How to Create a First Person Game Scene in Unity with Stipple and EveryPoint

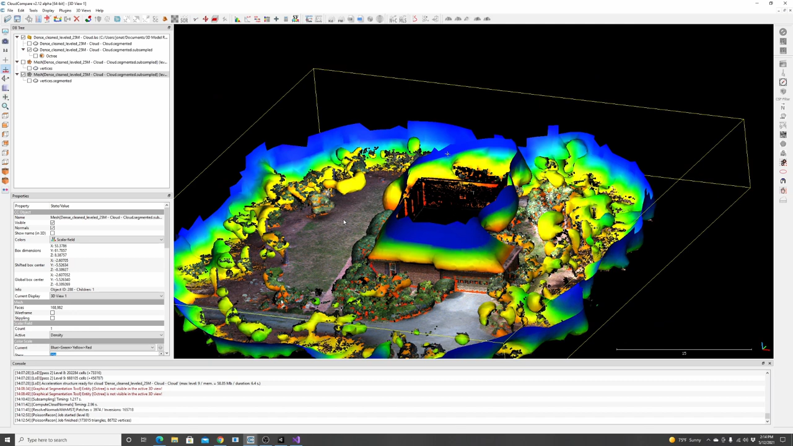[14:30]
So hit export, and now you'll see you have this new looking mesh.
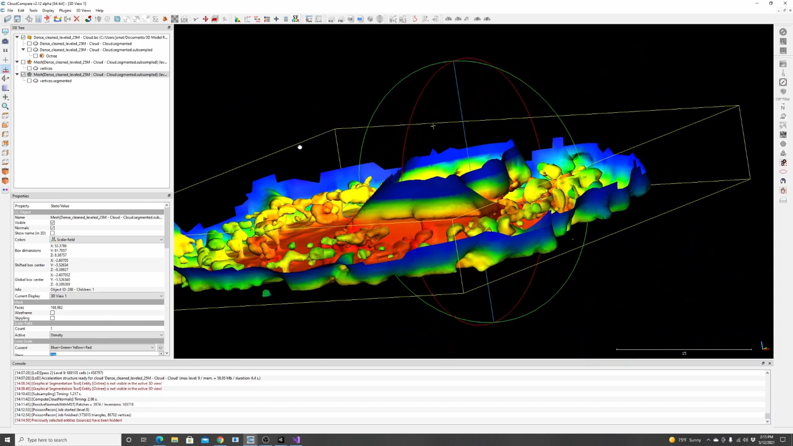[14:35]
That's just a generalized shape of everything that you had just worked on.
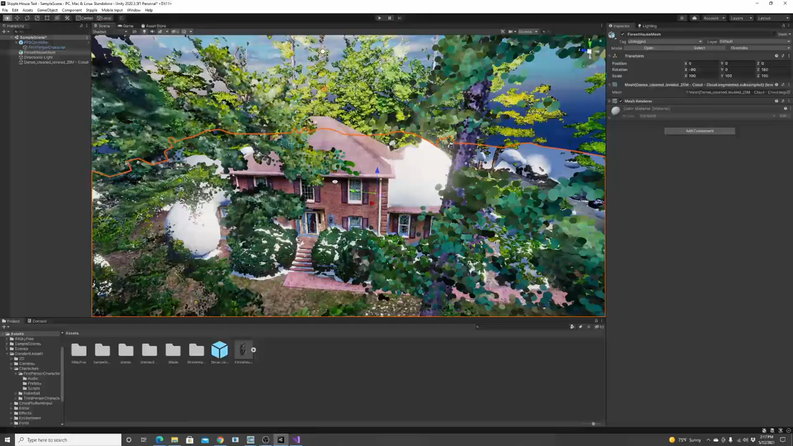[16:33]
And I can make a little bit of adjustments. So if I just grab this and bring it up just slightly, and you can almost see it intersecting with
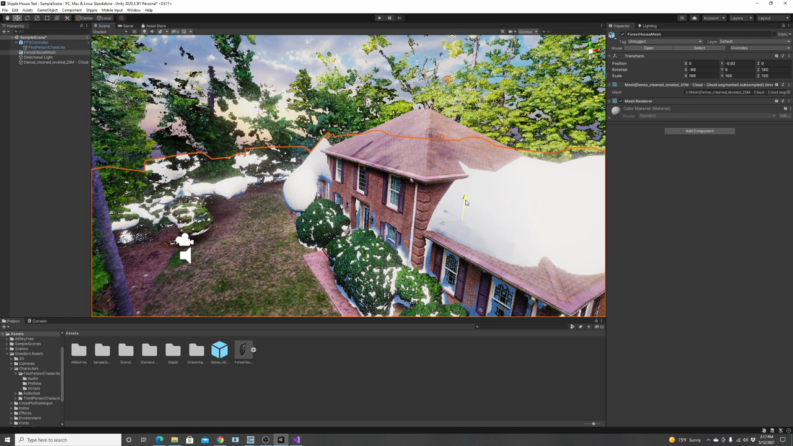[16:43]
all the different geometry here. As my son said, this looks like I brought snow in. We obviously don't want people to see this.
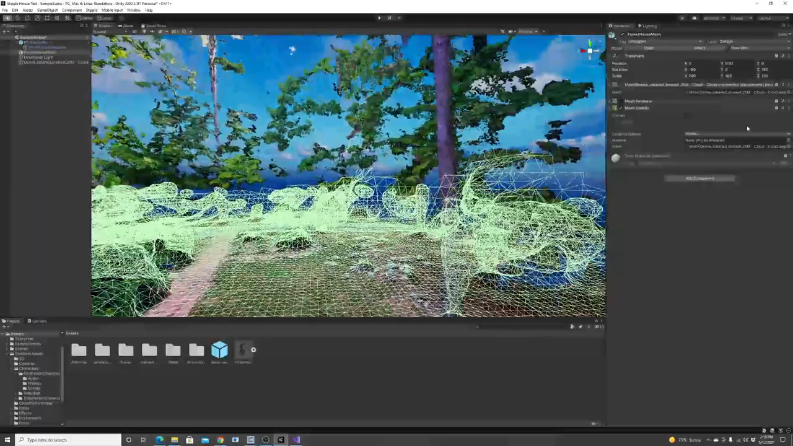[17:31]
So we can see all this geometry, what we would run into if we were to walk around.